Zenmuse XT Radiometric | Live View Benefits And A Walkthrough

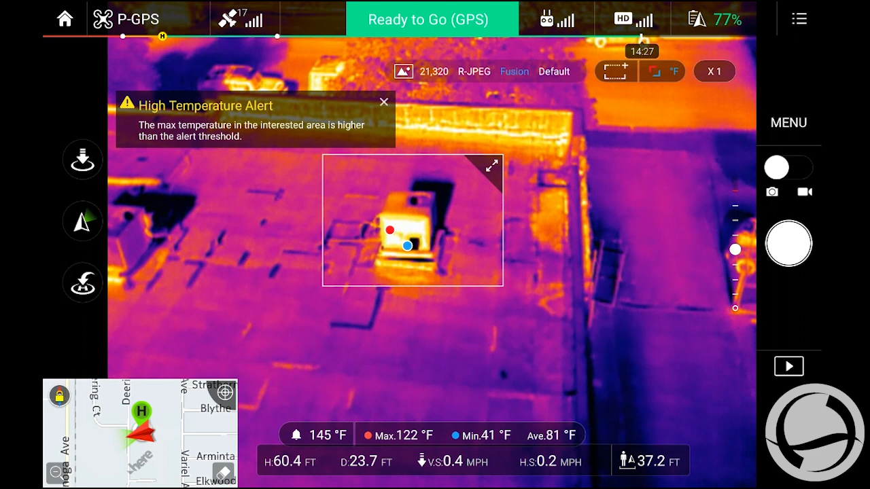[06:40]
On screen: max 122°F, min 41°F
See how you can see this right here? If I had optical, I can kind of, that's kind of why, like, you can't really tell what that is. Like, that could be a reflection. Maybe it's a pool of water, and it could be sunlight reflecting off of it. So the benefit of having the optical, which I wish I had, was to be able to say, okay, it looks like there's a signature over here. What is that? Now, we know it's not water, which means that that's kind of a, it could be a moisture spot. You know, because there's nothing else that's going to give off that radiation. Plus, it is water. Maybe it's pooled water from the AC unit. Can you see that?
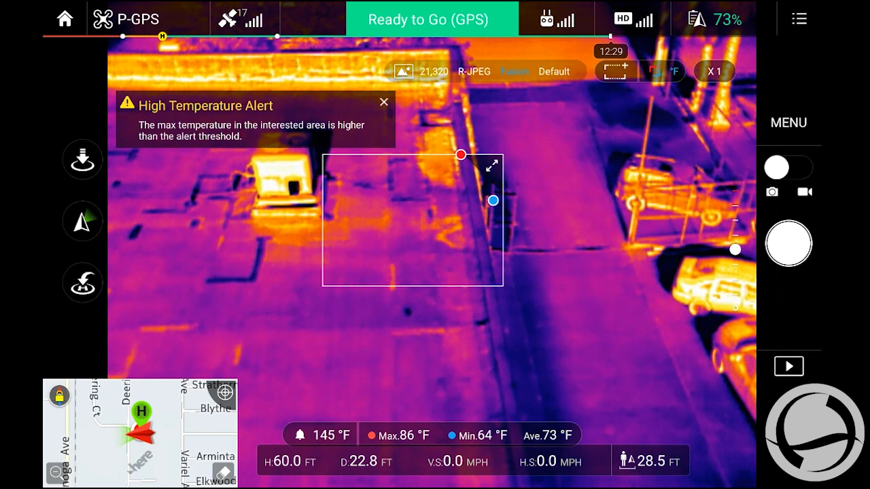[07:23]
On screen: max 86°F, min 64°F
That could either be moisture trapped between the flat roof. You know, maybe the AC unit is leaking condensate, and then it's getting into the layers of the roof. As the rest of the roof heats up, the moisture condensate is still, you know, in there.
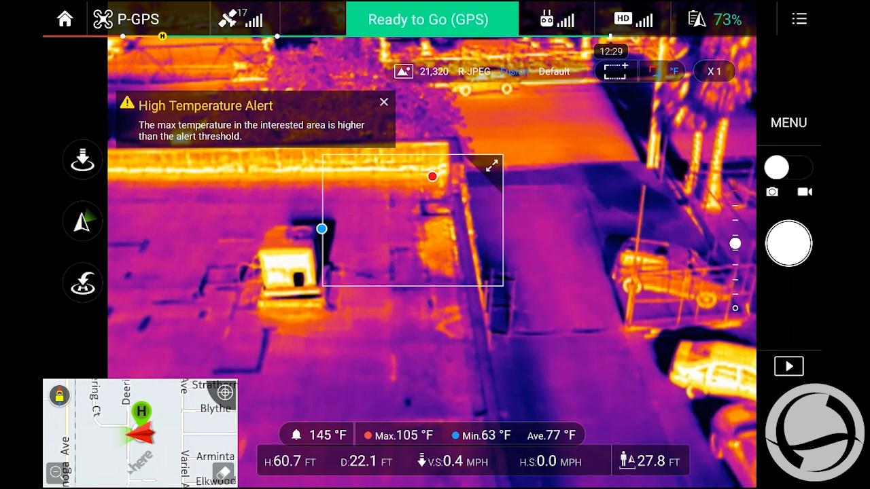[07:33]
On screen: max 105°F, min 63°F
So that's why it's not the same temperature as the rest of the roof.
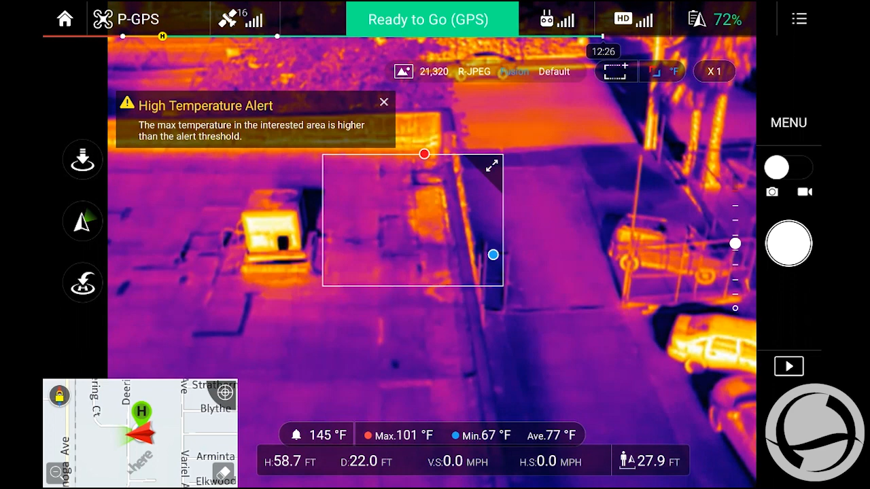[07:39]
On screen: max 101°F, min 67°F
Now, if I had an optical camera, I could kind of say, oh, okay, yeah, that definitely isn't water. It's not pooling, it's not reflective.
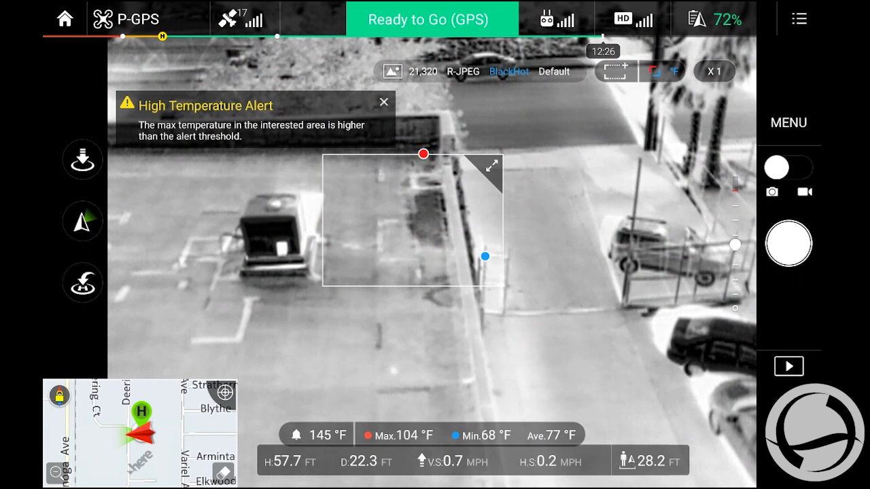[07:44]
On screen: max 104°F, min 68°F
So that is a problem spot, you can tell. Yeah. Right?
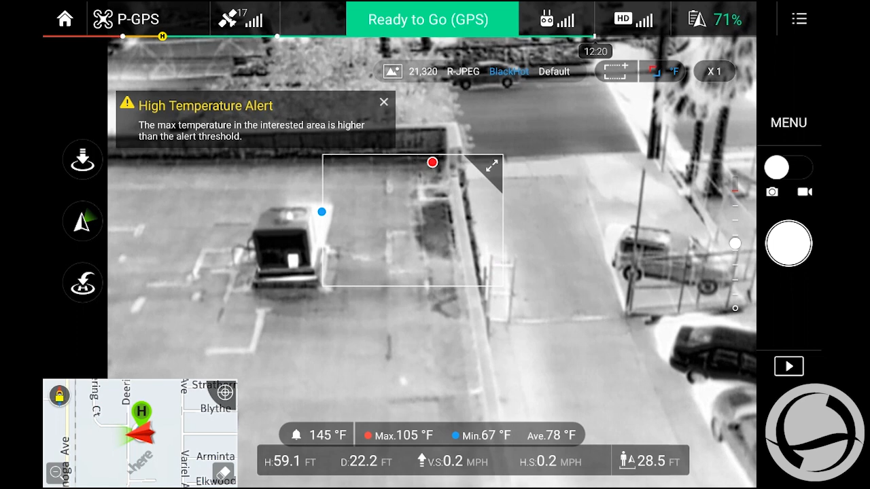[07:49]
So that's kind of the benefit of having the optical. Right, see that? And now you can really see it. There's like actually another one right there.
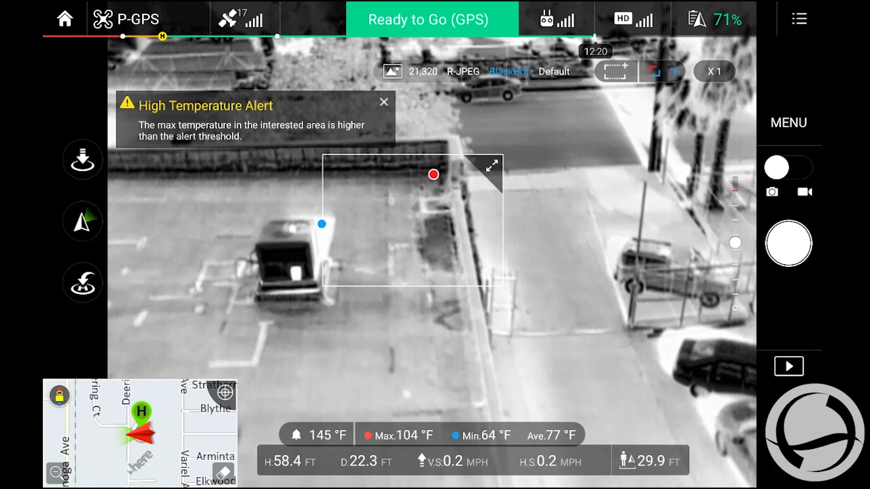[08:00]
On screen: max 104°F, min 64°F
You can see, it's kind of pulling down towards that side. There's actually a drain there. And that's common where near the drains, you know, if there's a,
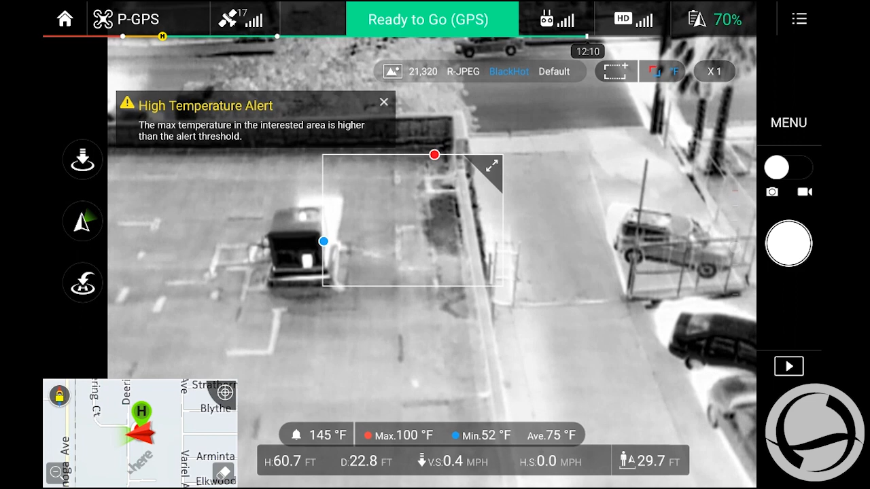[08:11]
because that's put sort of a hole in the roof where the water is supposed to drain through a funnel, you know, that could definitely be a problem spot right here along this wall.
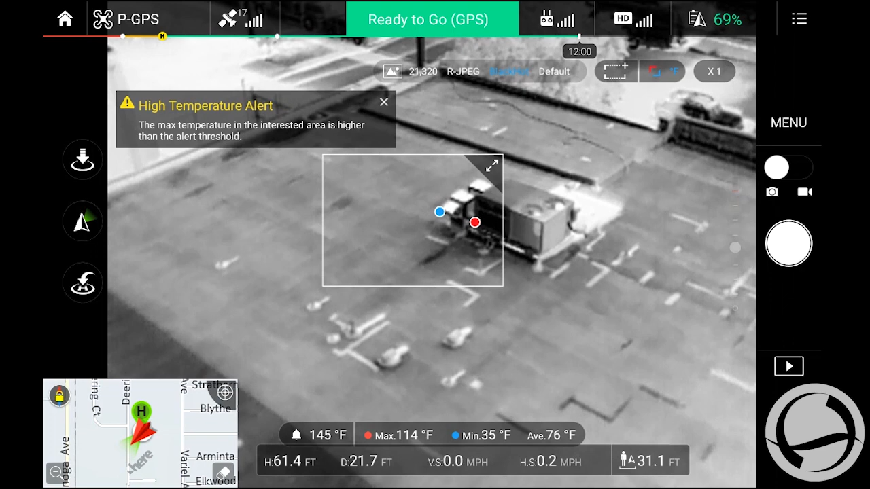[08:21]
On screen: max 114°F, min 35°F
This one doesn't seem to have, and you can see the shadow there of that unit.
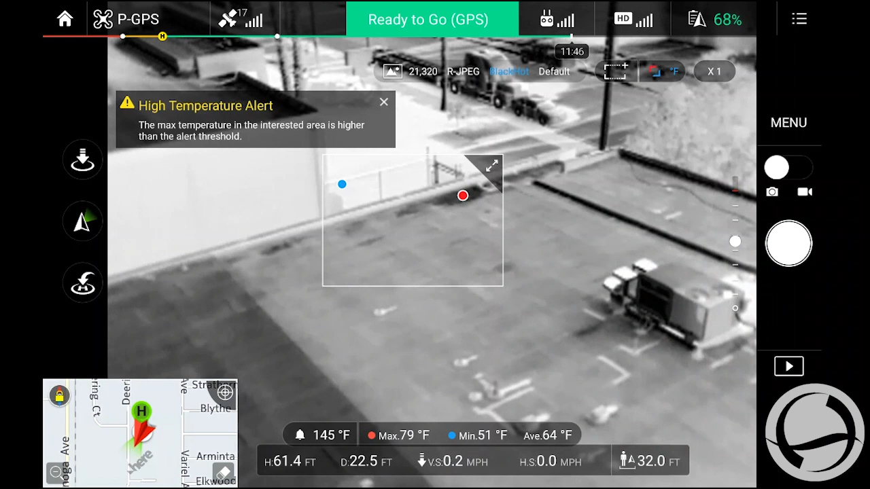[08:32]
On screen: max 79°F, min 51°F
The temperature difference is the shadow of the actual unit. Over there, see that? That's another drain.
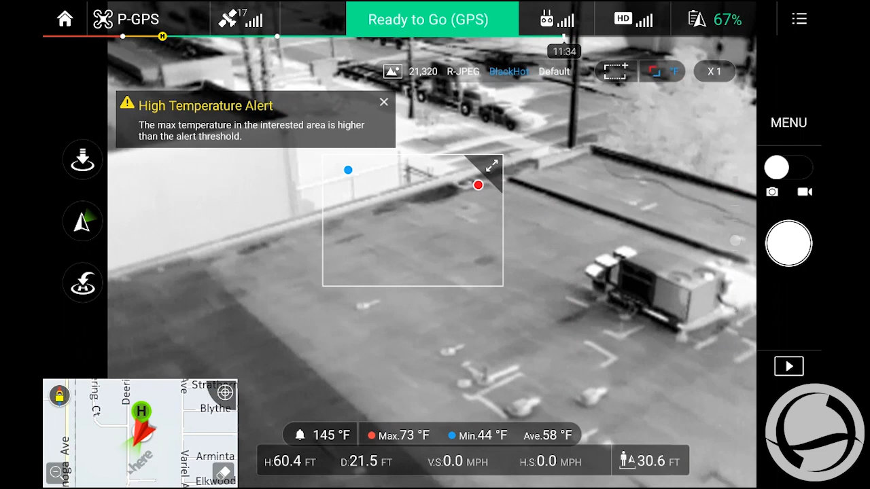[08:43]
On screen: max 73°F, min 44°F
So when you have that, it's because it's designed to drain the water off of the roof, but you probably have pooling there when it does actually rain.